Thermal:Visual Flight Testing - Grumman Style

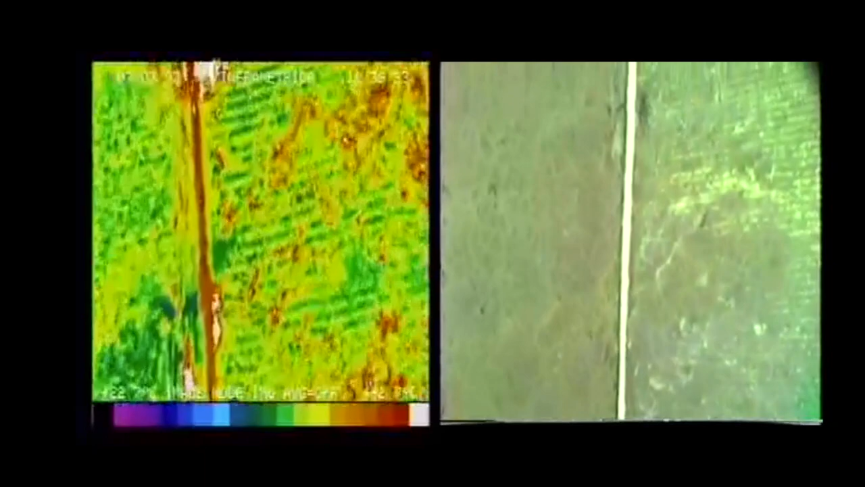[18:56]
Correction, 36 taxiways, so the
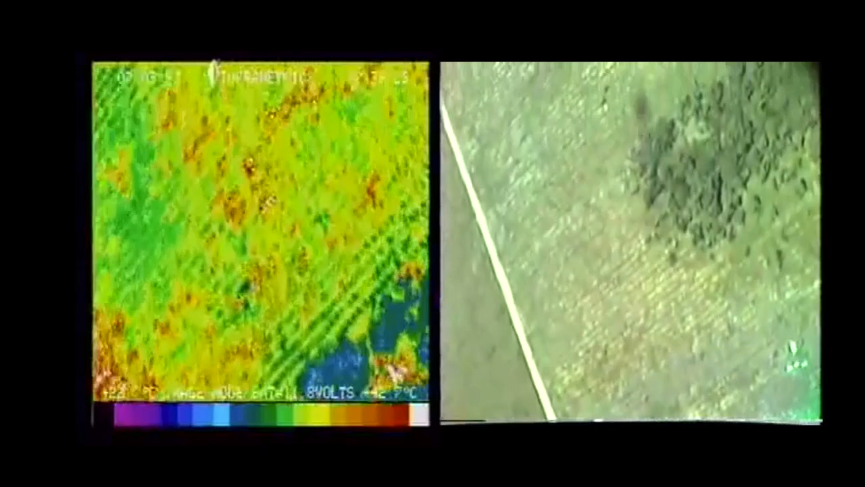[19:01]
kids come out and play around? Yeah, they come out and they light fires.
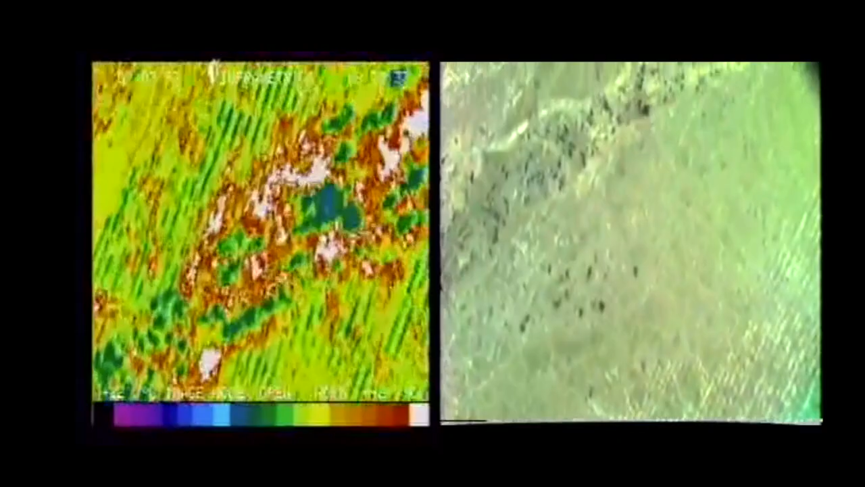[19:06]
And you can see the lumber company's trying to grow pine trees, but about every year they come out and they've just been burning them off the last few years.
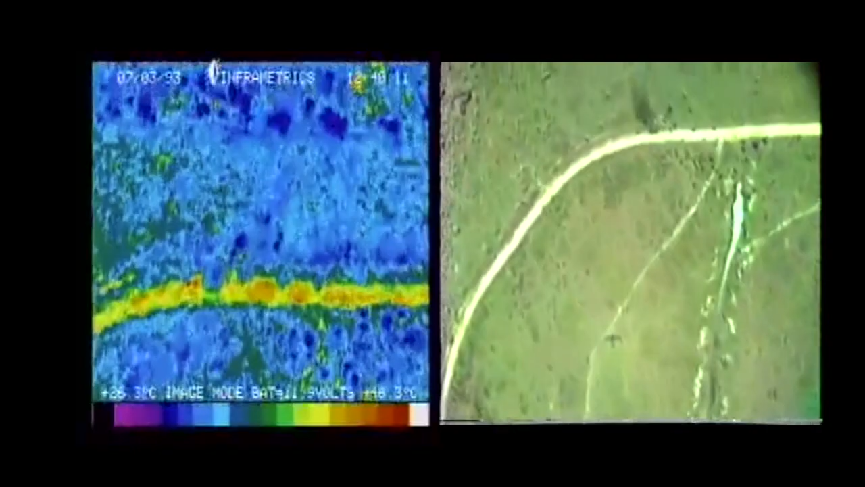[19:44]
There's the little road. There's Granny's field.
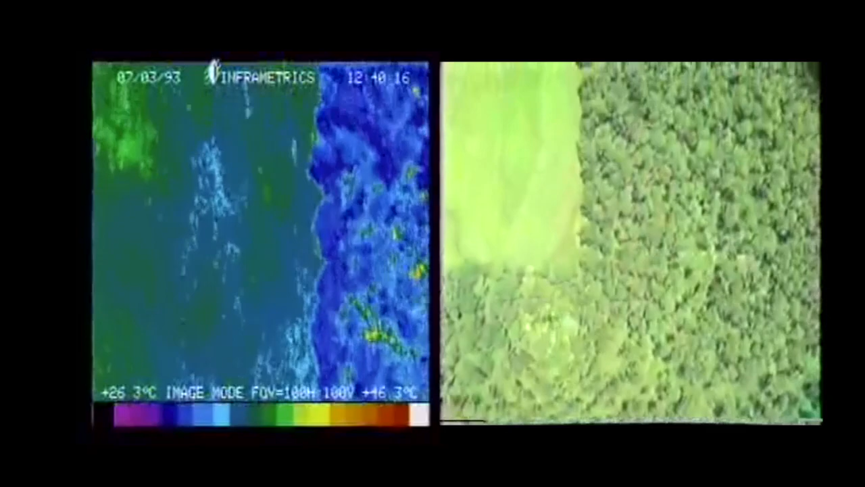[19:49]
I need to fly this way just a tad bit more.
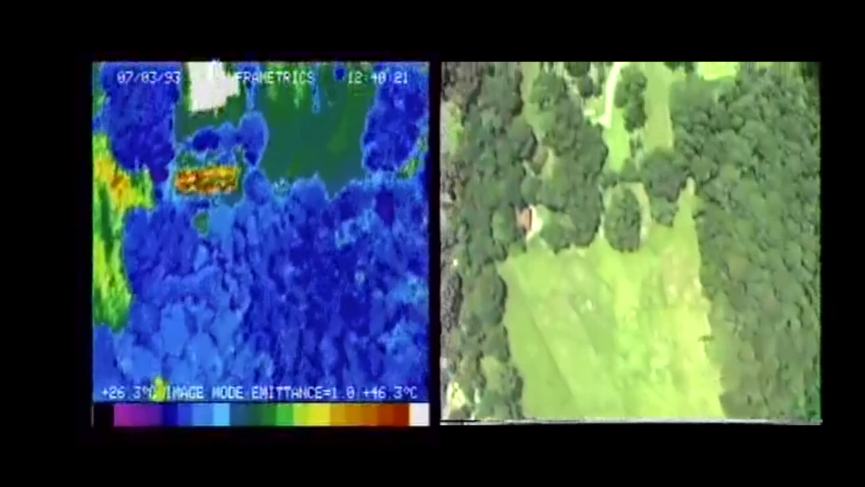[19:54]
There we go, there it is, a pseudo color.
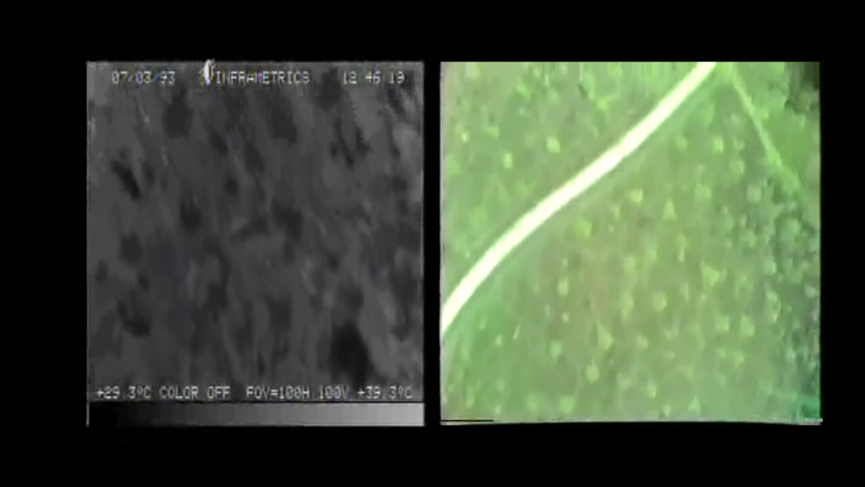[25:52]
On screen: scale top 39.3°C
Tammany. Now this is a gas pipeline right here. Uh-huh. We're going over. Let's see if it's got any...